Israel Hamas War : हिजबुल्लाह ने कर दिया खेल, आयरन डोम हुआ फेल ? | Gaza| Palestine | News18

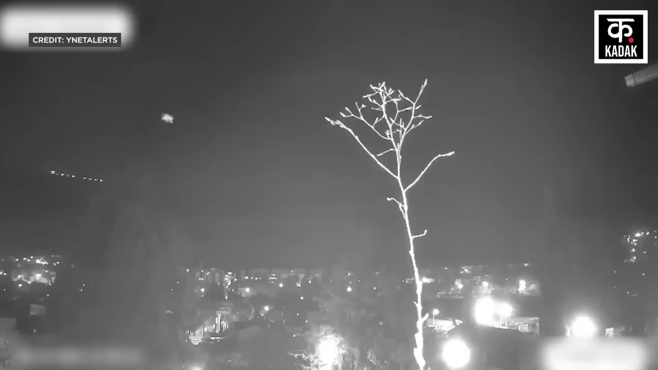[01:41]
आये हैं इन में से एक वीडियो में रात का अंधेरा दिख रहा है और सामने आबादी में घरों की बत्तियां जलती हुई दिख रही है और तभी धमाकों की आवाजे आने लगती है